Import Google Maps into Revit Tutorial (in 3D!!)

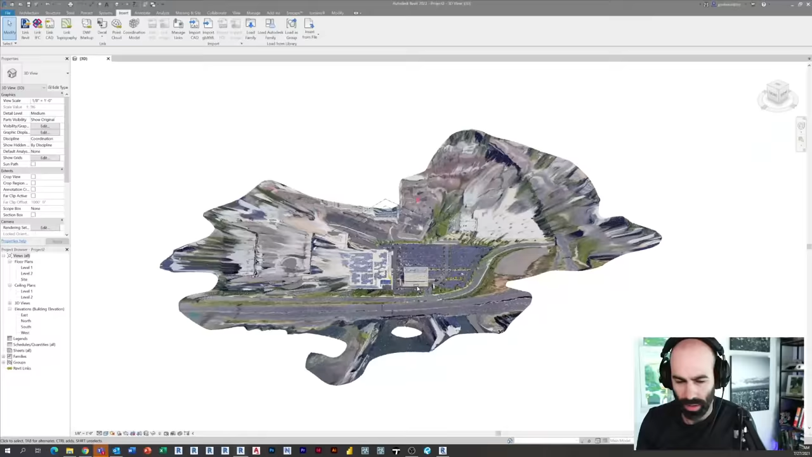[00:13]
It has to do with bringing in your 3D Google Maps into Revit as a usable three-dimensional object, as well as bringing it into other programs. This workflow works for a lot of different things.
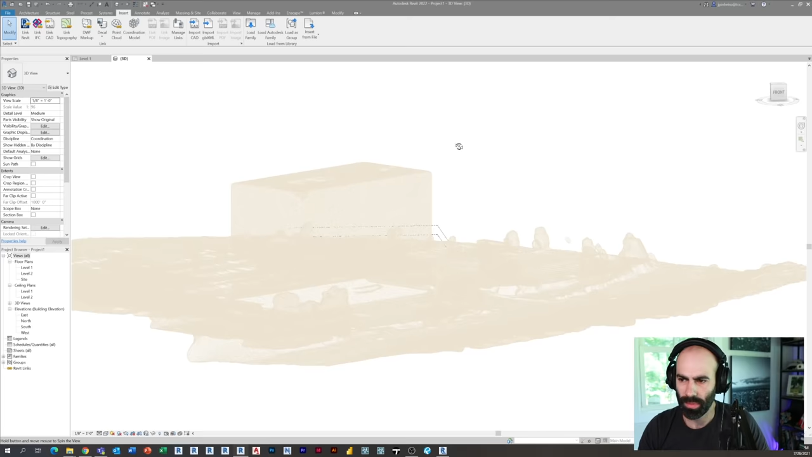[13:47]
If I scroll around, you can see it's a scaled point cloud, it has all the mesh. So one thing that I noticed in a recent update of recap photo, is I could not get the points to export with their RGB values from the texture.
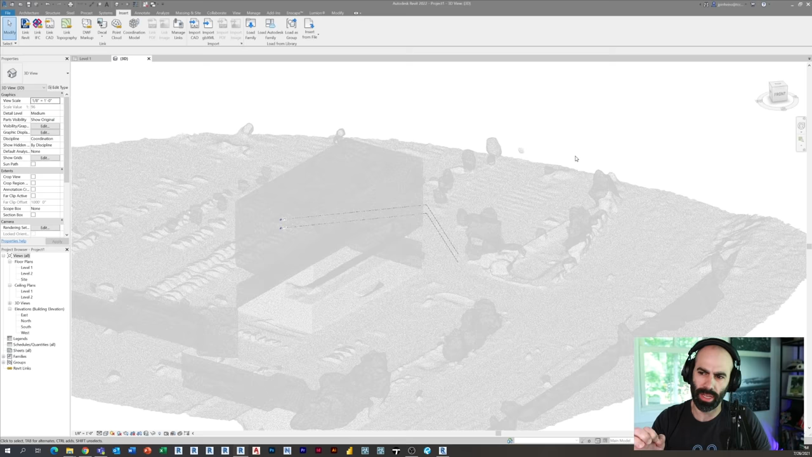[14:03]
So anyone who's tried this process, or maybe familiar with it, maybe someone at Autodesk. If, if you know how to change that setting, please comment below or shoot me an email or hit me up at Twitter. And let me know.
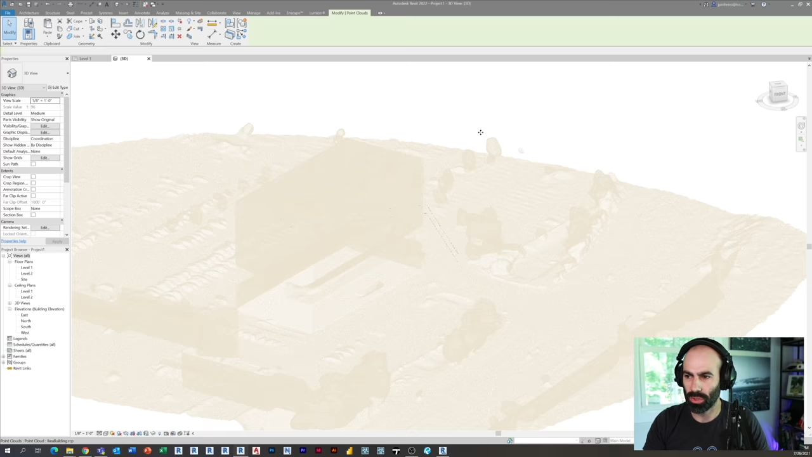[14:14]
So what I mean by that is, as you can see, this is useful, right? I can, I can put on a section box.
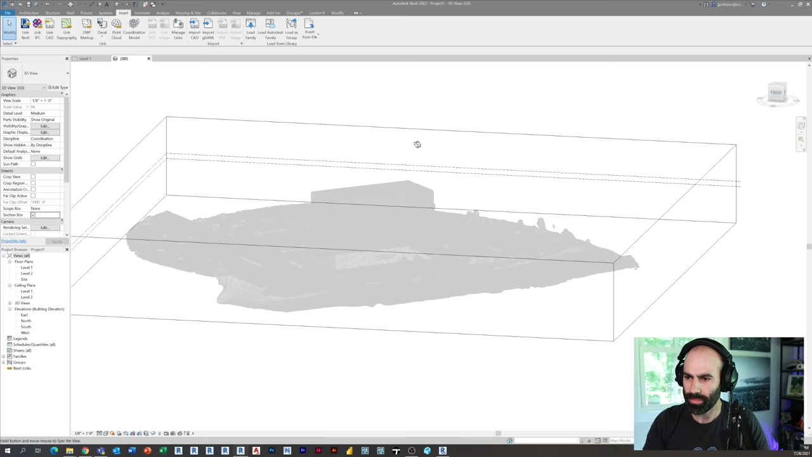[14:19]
Right. And I can, let's say maybe I'm using this for existing conditions,
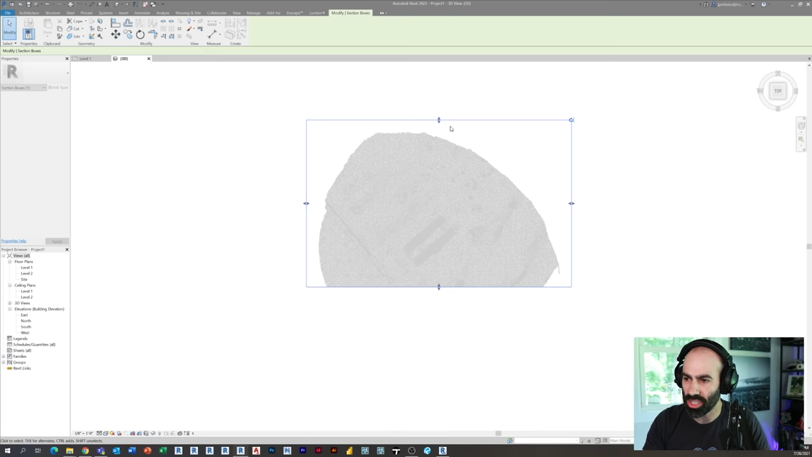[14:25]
or maybe as a background or something like that. But right now, more for existing conditions. If I go over here, you could see there's there's my sort of elevation of it.
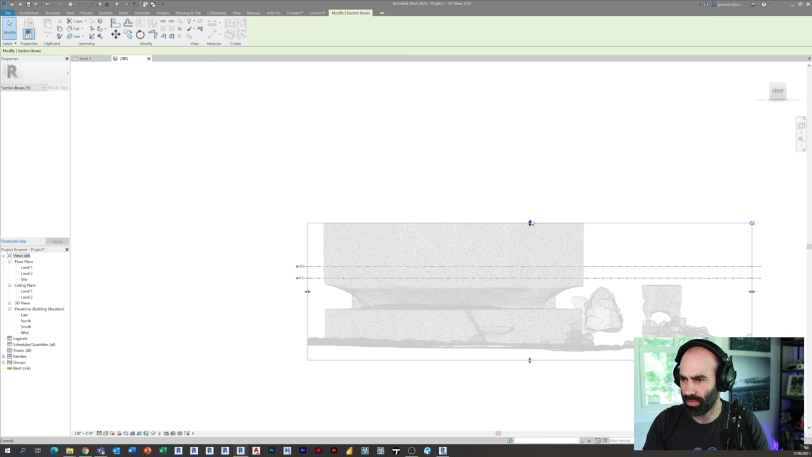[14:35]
If I if I go like this, I'm actually, you know, cutting into the building. Maybe I, maybe I only cut a section of it.
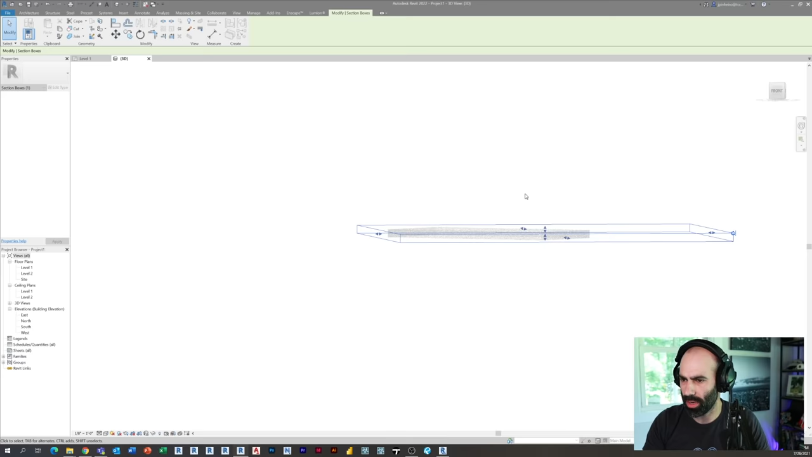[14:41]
And now you can see I actually have the profile of the building. So there's still use uses of this, but it's a little hard when it's all the same color to sort of get a sense of what it is.
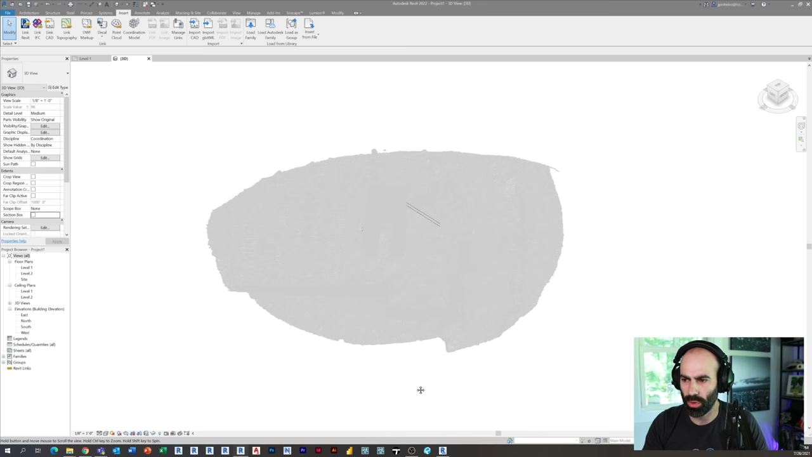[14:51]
So what I wanted to do really quickly is just show you an example of what what used to happen. So let me let me get rid of this point cloud.
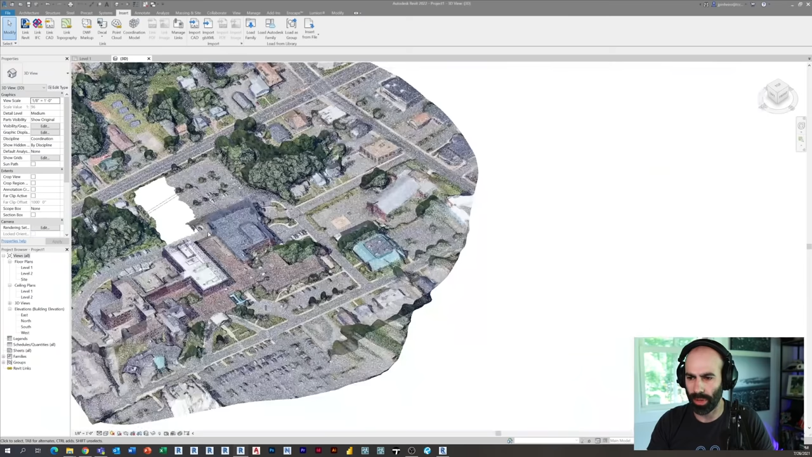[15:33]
But if I zoom out, you could see you actually have the context of what you're seeing.
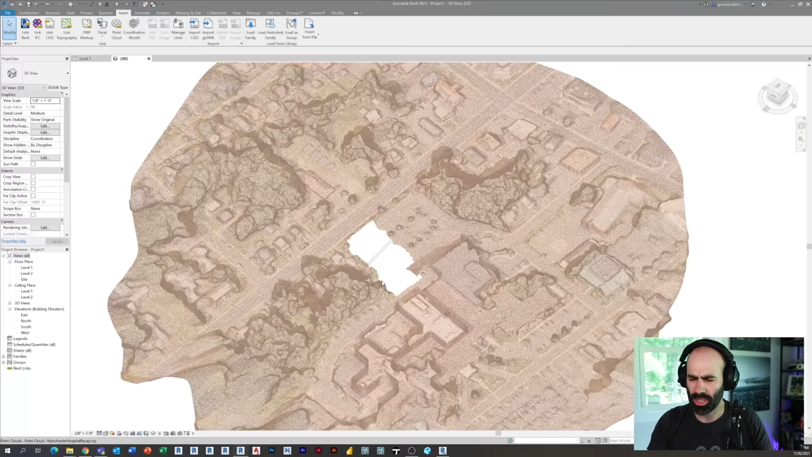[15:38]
So kind of strange, but maybe there's been an update that I in a different setting that I didn't see, but I have not been able to find that setting.
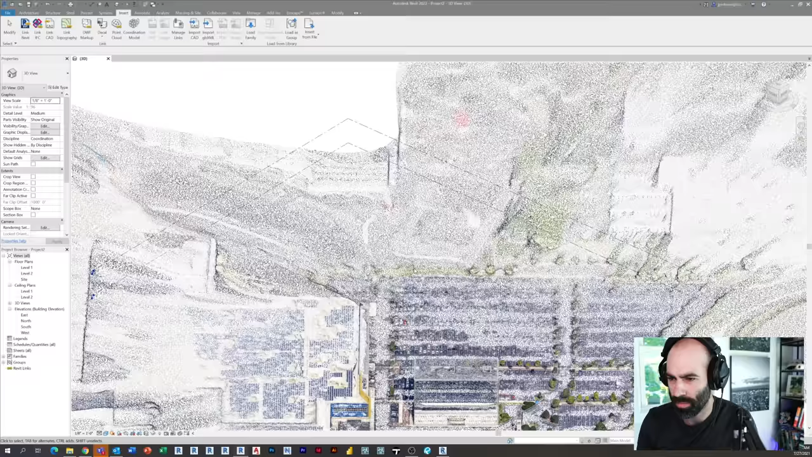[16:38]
it's coming into Revit with three dimensions with the points on there.
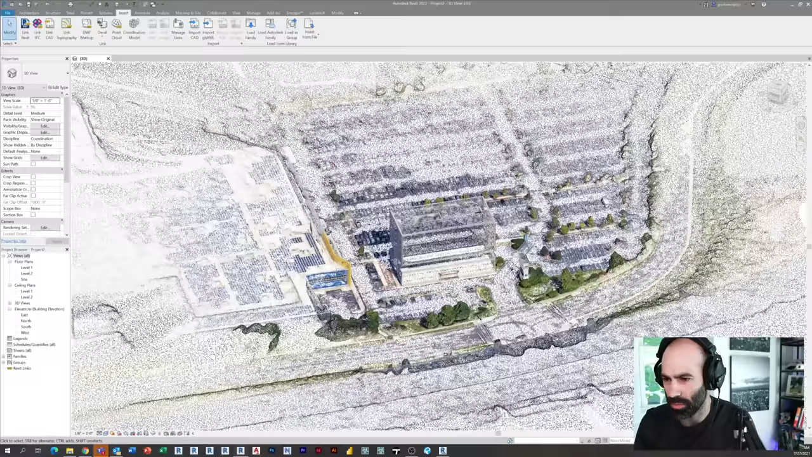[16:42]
So I don't know, I don't know if it's a memory limitation, if it's a bug of the software, if it's something with modifying the actual file, and actually, for those who would actually want to scale it correctly,